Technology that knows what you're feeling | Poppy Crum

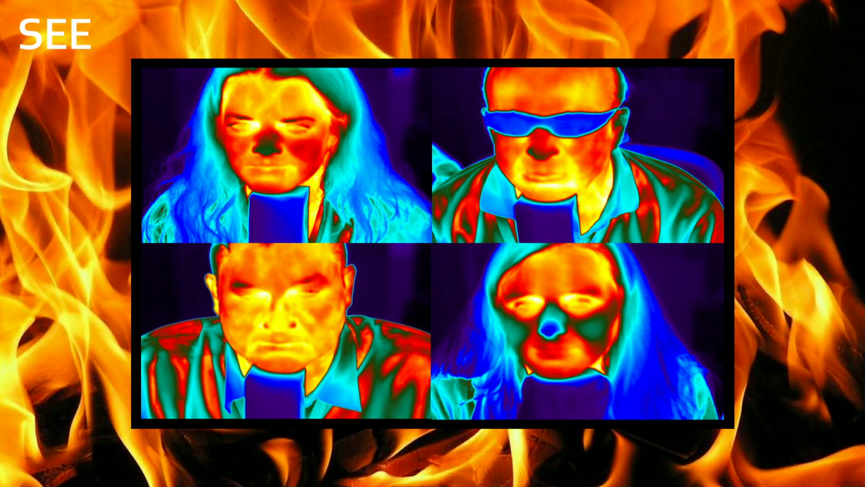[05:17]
We can look at these as infrared thermal images showing up behind me where reds are hotter and blues are cooler.